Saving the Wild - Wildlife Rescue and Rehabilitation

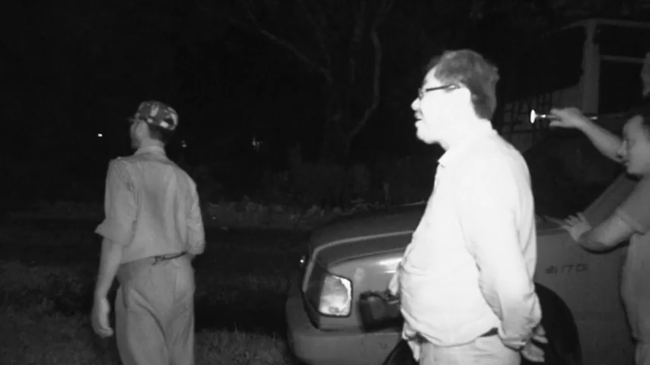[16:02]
Ye bola Hatia sir. Hatia. Ha, dikya. Ye Hati hai. Ye Hati hai na ye.
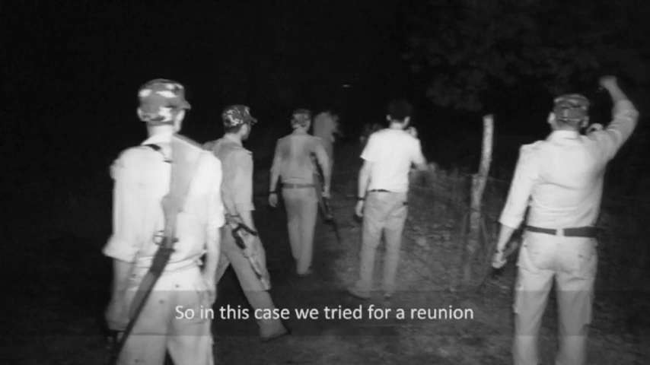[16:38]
In his case, we tried for reunion. We saw the herd nearby, but the herd didn't accept the calf.
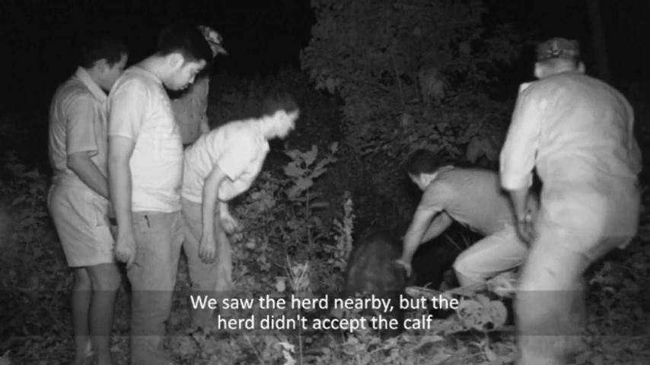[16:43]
Probably her mother was not there.
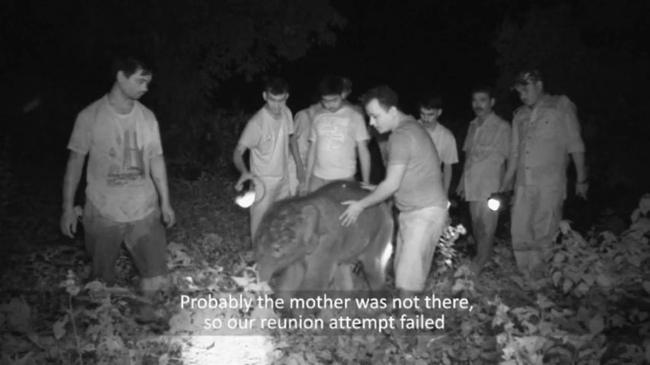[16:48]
So our reunion attempt was failed. Then we decided to take it to our center.